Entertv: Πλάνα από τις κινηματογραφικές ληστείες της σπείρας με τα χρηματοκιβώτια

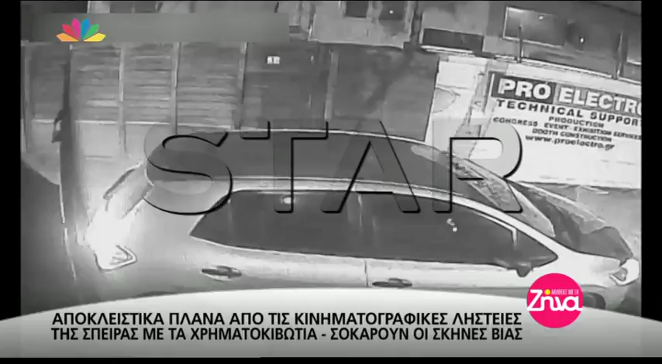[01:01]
Δηλαδή μπαίνανε σε έναν χώρο και ήδη ξεκινήσαμε και βλέπουμε εδώ κάποια πλάνα, μπαίνανε σε έναν χώρο στους οποίους κάνανε καταδρομικές επιχειρήσεις και κυριολεκτούμε όταν λέμε
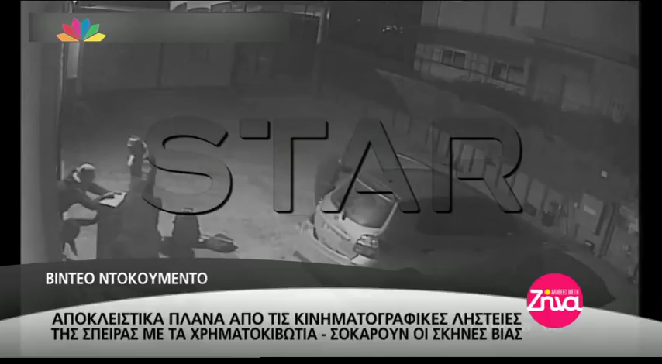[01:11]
καταδρομικές επιχειρήσεις και προσεπήρωση θα είναι αυτό το οποίο βλέπετε, οι σκηνές. Εδώ μεταφέρουν το χρηματοκιβότιο πάνω σε ένα τρέιλερ το οποίο καταγεγραμμένα.
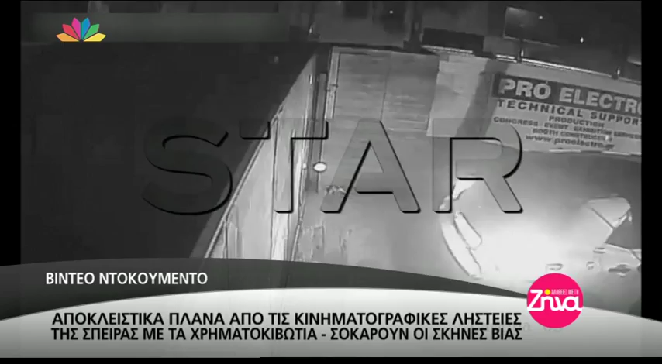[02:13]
Εδώ βλέπουμε ήδη κάποιες σκηνές από τις στιγμές που φορτώνουν, δείτε εδώ παραβιάζουν τις εισόδους δεν έχουν κανέναν με κανέναν απολύτως ενδιασμό,